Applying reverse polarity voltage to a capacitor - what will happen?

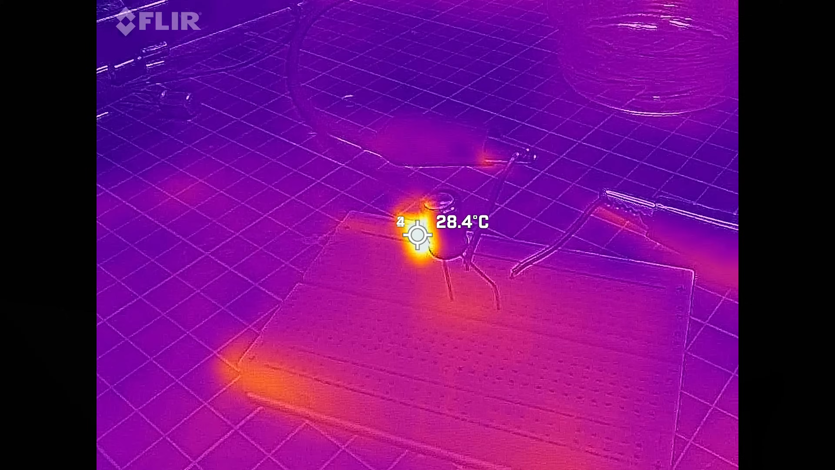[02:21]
On screen: spot 28.4°C
Not surprisingly, it was slightly warm from the current and I also noticed a small bulge was starting to form, probably from internal pressure buildup.